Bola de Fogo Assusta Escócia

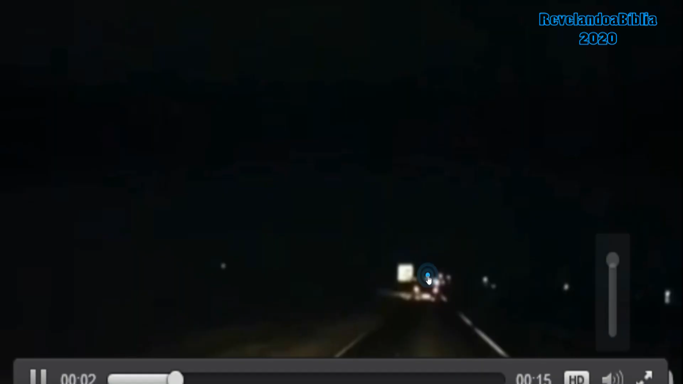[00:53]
uma bola de fogo, um asteroide assustou os escoceses lá na Europa olha aí a bola de fogo passando é realmente muito estranho a gente está comentando sobre um meteoro que vai passar próximo da Terra e de repente surge esta imagem lá da Escócia que postaram aí no Facebook, já foi para o YouTube e está nesse site, neste link para você conferir, certo?